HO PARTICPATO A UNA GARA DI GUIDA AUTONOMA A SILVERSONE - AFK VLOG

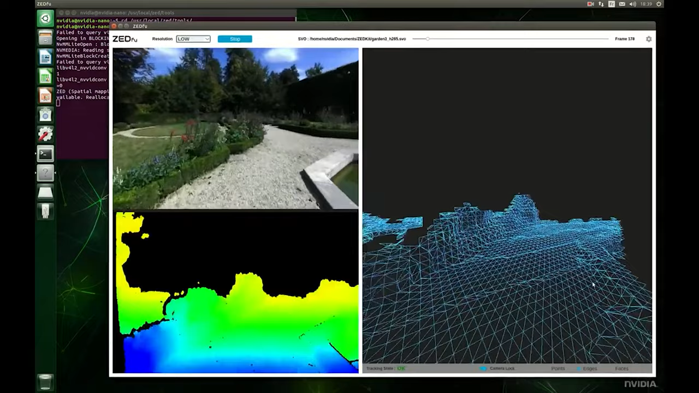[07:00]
Quindi questo dispositivo restituisce un'immagine a colori e anche una mappa di profondità dove ogni pixel ha un'intensità pari alla sua distanza.
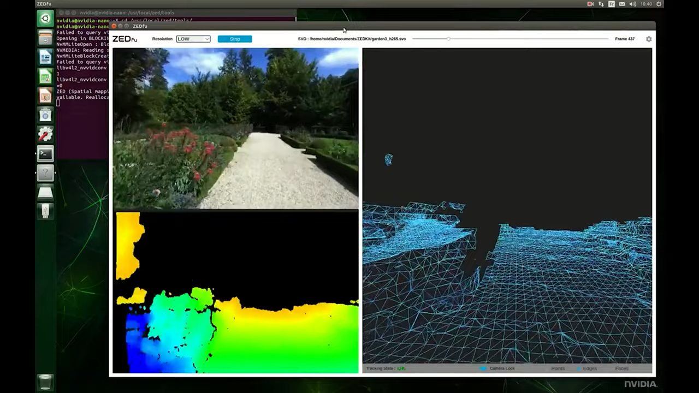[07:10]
Quello che fa è molto simile alla Kinect di Microsoft, anche se usa un approccio totalmente diverso da quello usato dalla Kinect per stimare le distanze.